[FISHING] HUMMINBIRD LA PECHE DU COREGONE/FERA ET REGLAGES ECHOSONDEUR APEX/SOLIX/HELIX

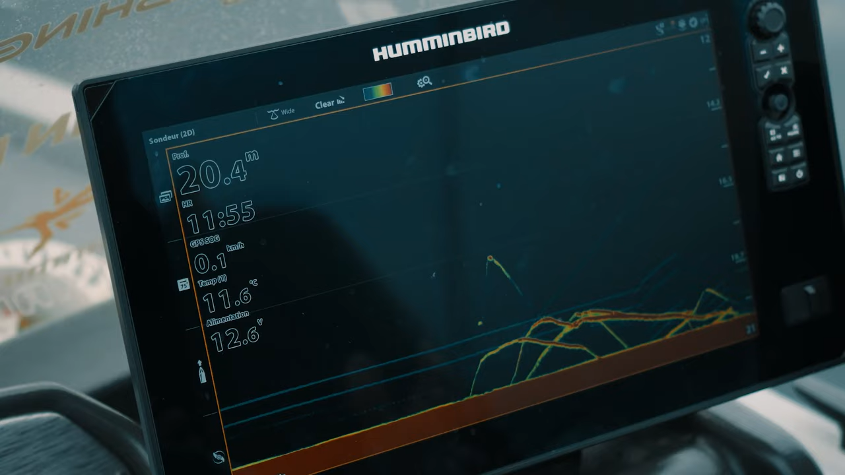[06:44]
On screen: depth 20.4 m, water 11.6°C
Ma deuxième astuce, elle concerne le réglage de la sensibilité.
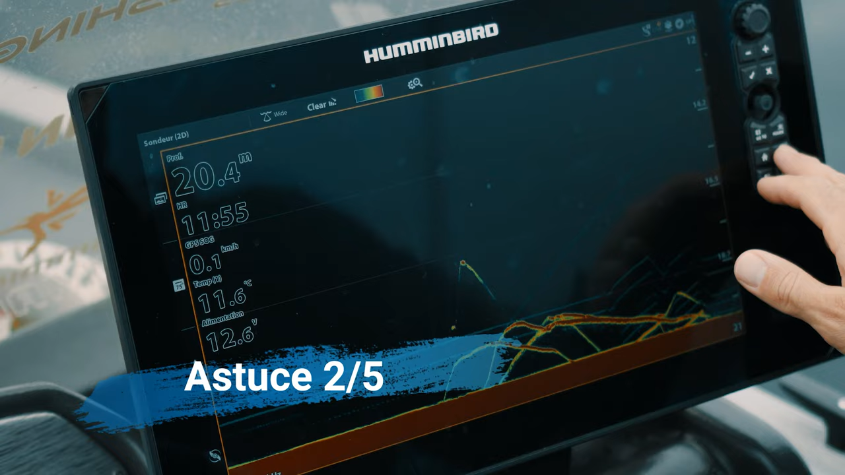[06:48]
On screen: depth 20.4 m, water 11.6°C
Par défaut, votre sensibilité, elle est réglée sur 10 en fonction de la profondeur à laquelle vous vous trouvez,
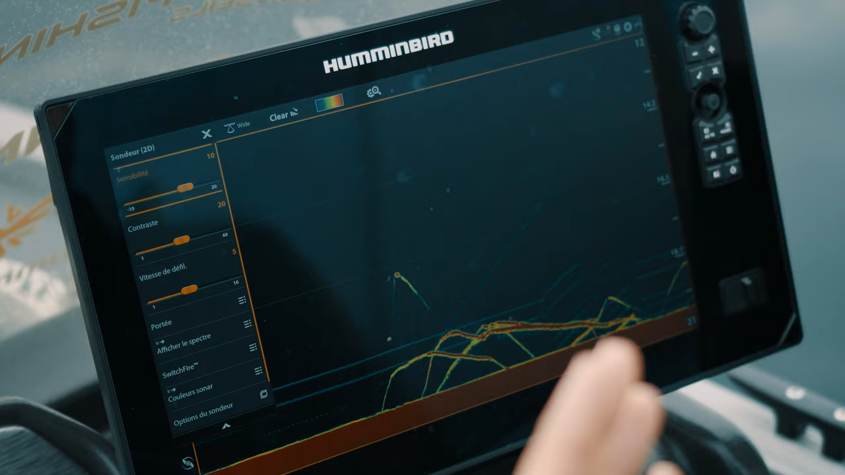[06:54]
en fonction de la clarté de l'eau et en fonction du détail que vous désirez avoir sur l'image. Vous allez pouvoir jouer sur cette sensibilité.
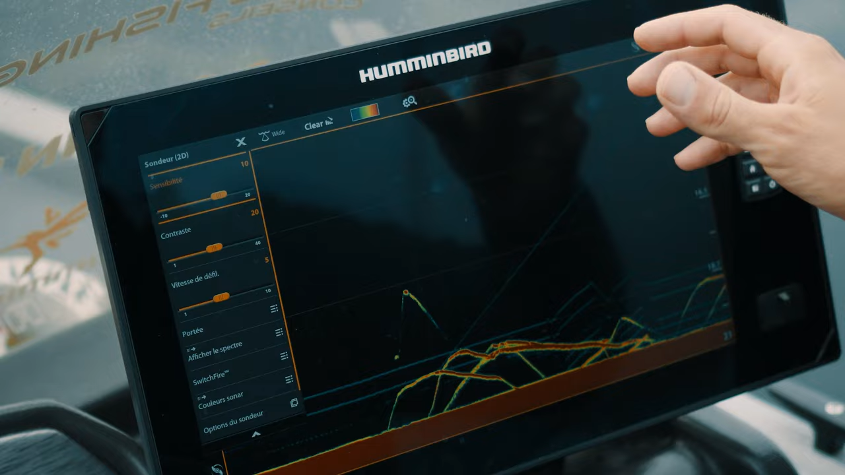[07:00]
Là, par exemple, j'ai envie, bien entendu, de pouvoir avoir le rendu des poissons.
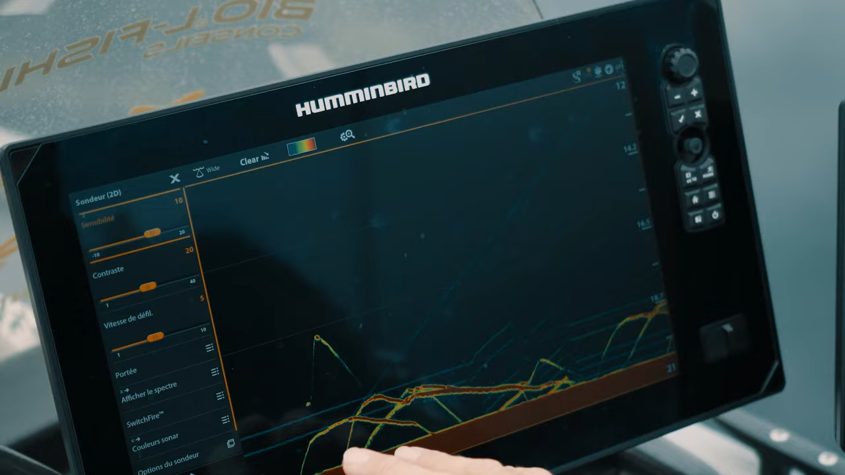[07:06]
On les voit ici très bien, mais aussi celui de ma gambe. Ma gambe, elle va se caractériser par des traits entre chaque hameçon.
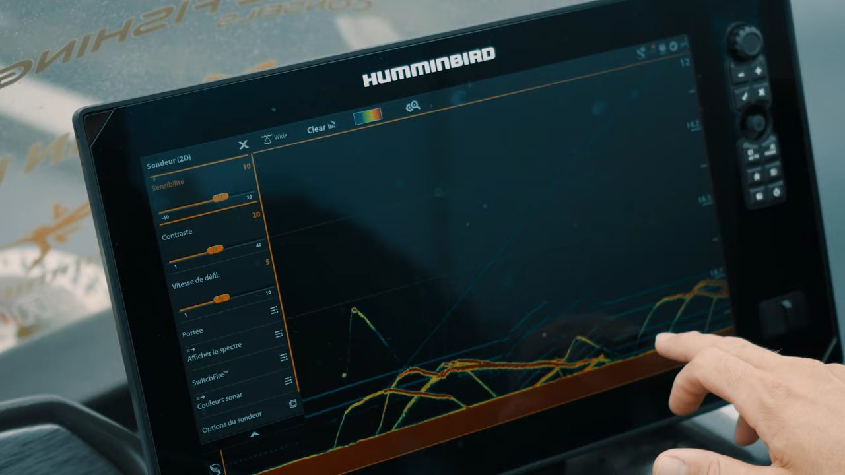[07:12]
Donc ici, on les voit déjà à 10 parfaitement bien.
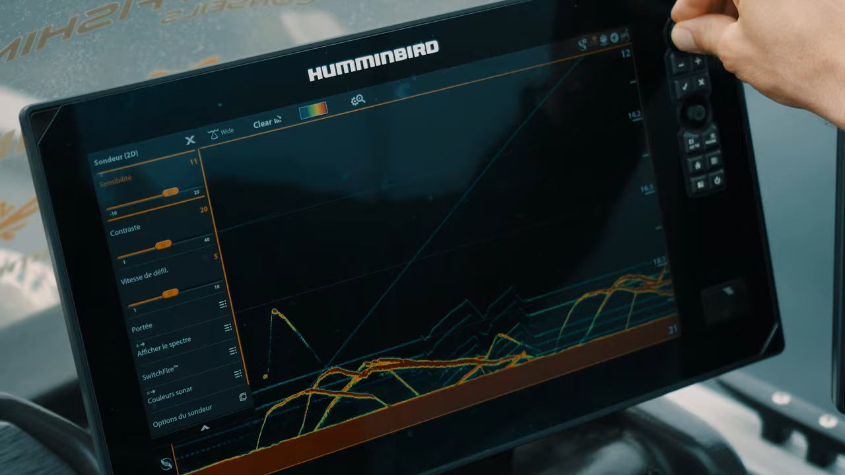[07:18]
Je vais pouvoir l'augmenter un tout petit peu pour obtenir un détail plus conséquent. Et là, on voit donc mon plomb repose sur le fond.
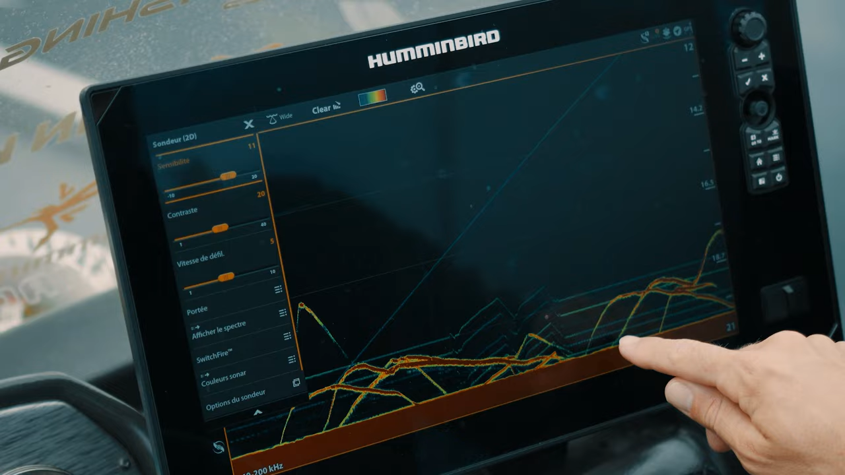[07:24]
Et ensuite, on voit mes 5 hameçons et une agrafe qui relie donc ma ligne à la gambe.
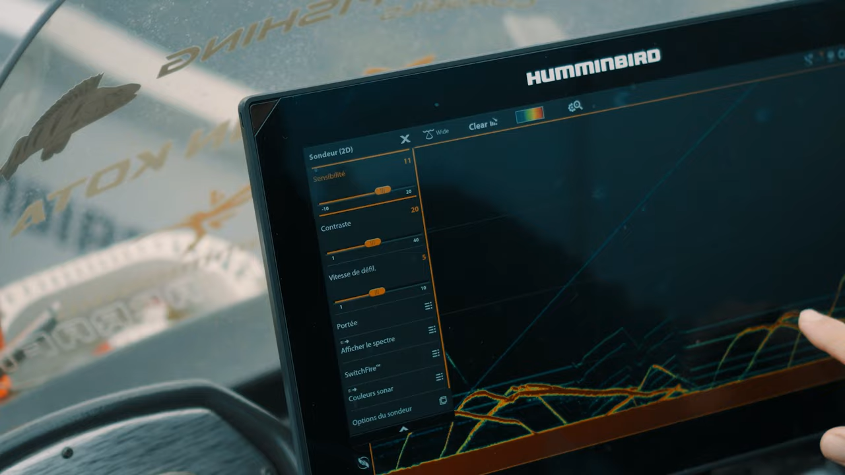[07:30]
Donc on voit parfaitement les hameçons et les poissons, ce qui me permet carrément d'identifier à quel hameçon va s'attaquer le poisson.
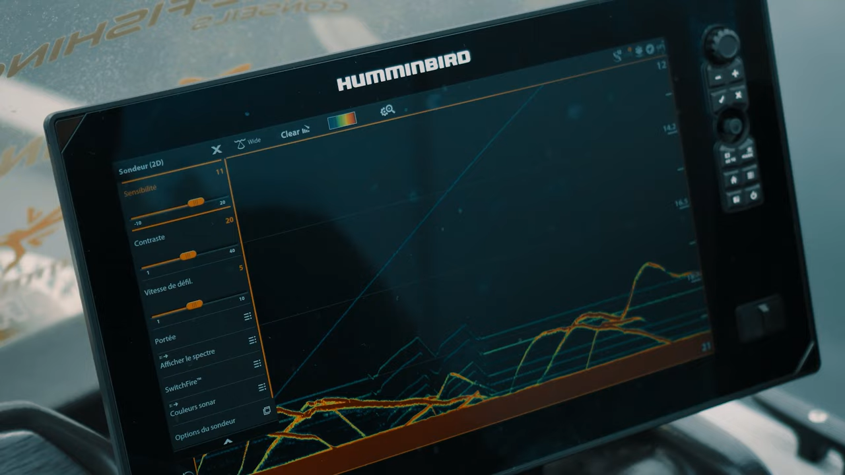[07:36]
Ici, on a vu le poisson qui est apparu dans le cône du 2D, qui est monté,
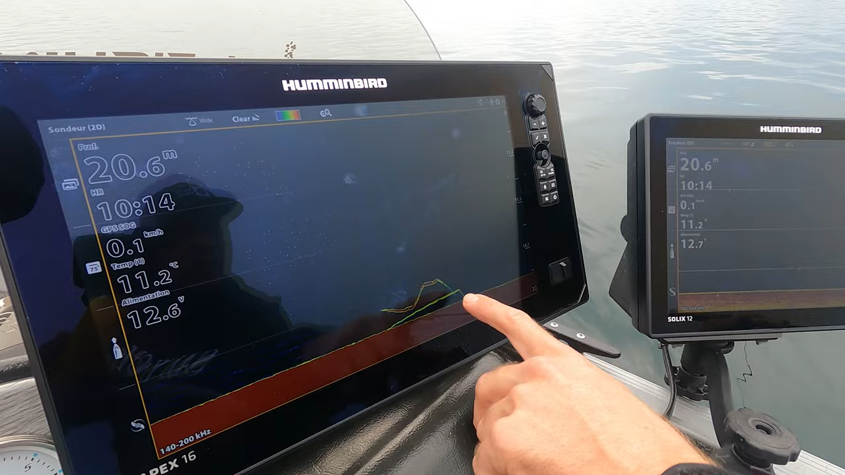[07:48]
On screen: depth 20.6 m, water 11.2°C
il est venu regarder la gambe, puisqu'ici, c'est le plomb de ma gambe. En termes d'exactitude, après, on est ici sur le down imaging, donc un faisceau beaucoup plus étroit.
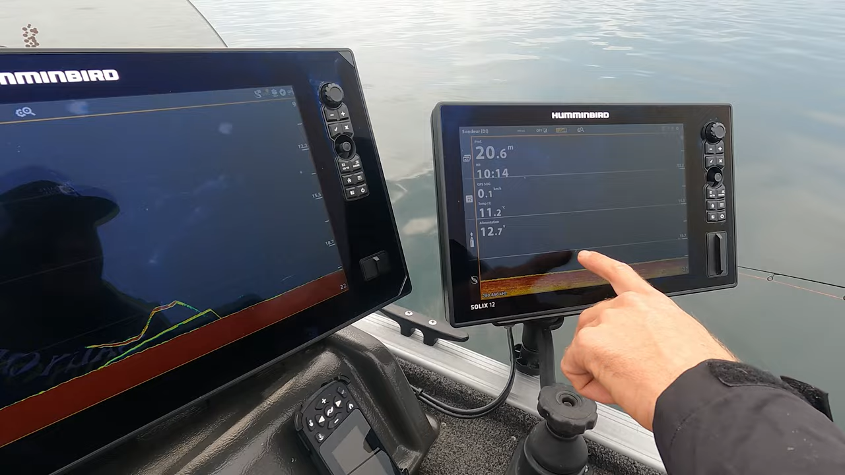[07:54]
Et puis, on voit qu'on n'a qu'un seul petit point qui est représentatif du poisson.
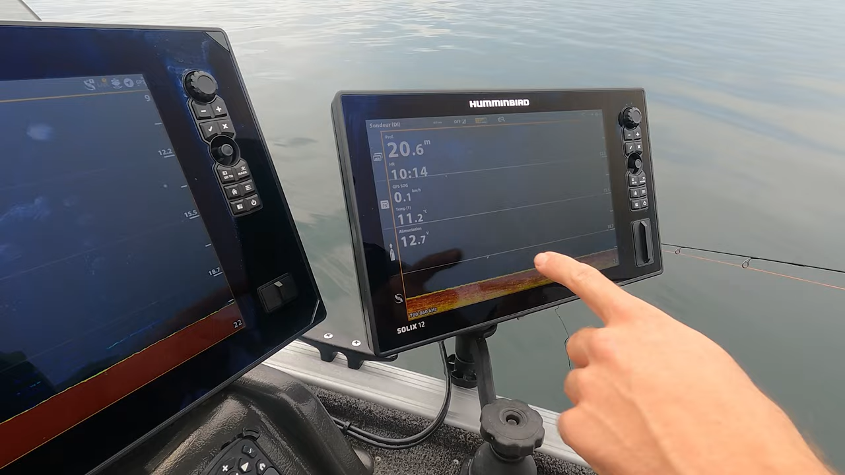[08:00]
On screen: depth 20.6 m
Donc, ça veut dire qu'en fait, le temps qu'il a passé réellement sous le bateau est assez court.
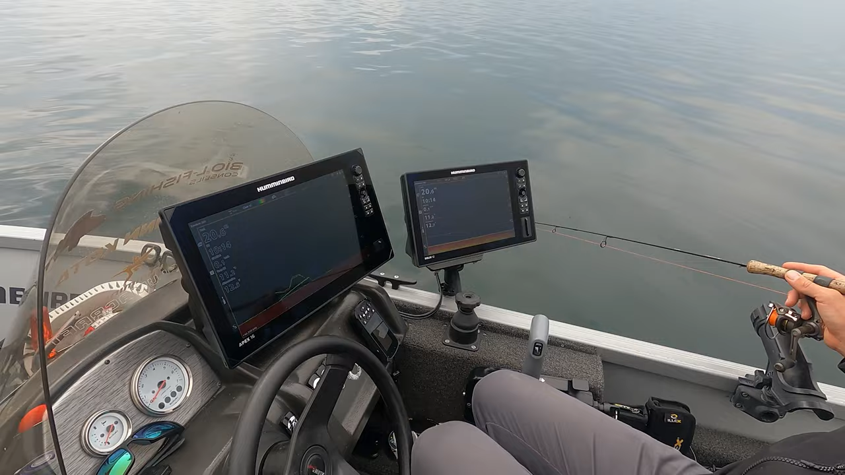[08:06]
On a vu longtemps de poissons dans toute la zone couverte par le 2 dimensions.
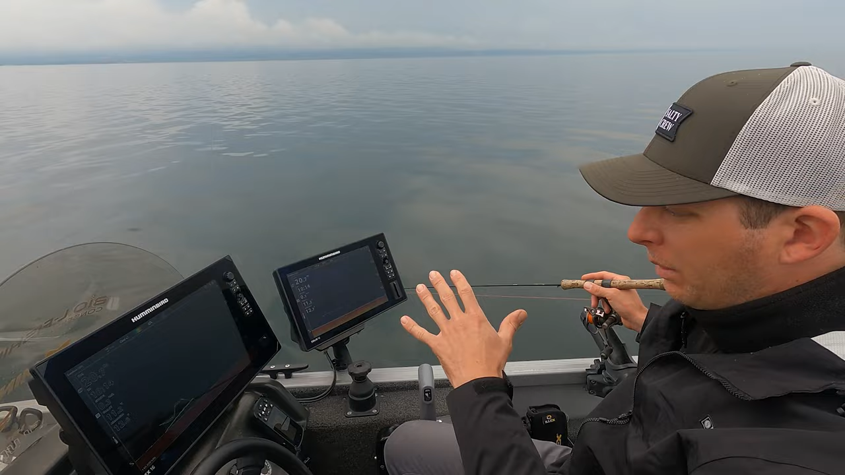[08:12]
Donc là, puisqu'on est en faisceau large, un diamètre d'environ 20 mètres autour du bateau. Mais en réalité, sous le bateau, le temps qu'il a passé, il est assez court. Mais là, elle monte.